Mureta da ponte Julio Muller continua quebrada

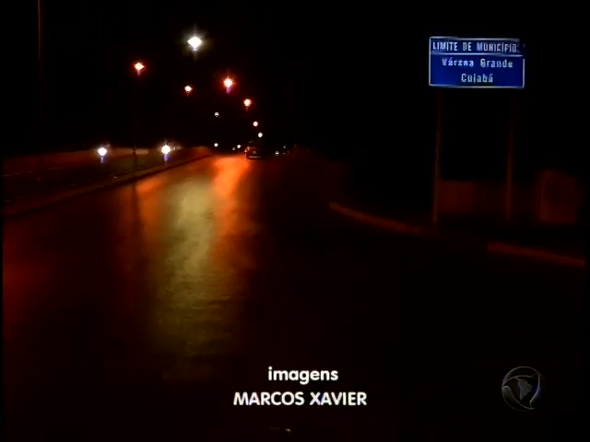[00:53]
Aqui há um tráfego intenso de veículo à noite, todos os horários, e principalmente de pessoas durante o dia. O que acontece? A ponte está sem manutenção nessa parte, e onde o motociclista acabou sendo arremessado.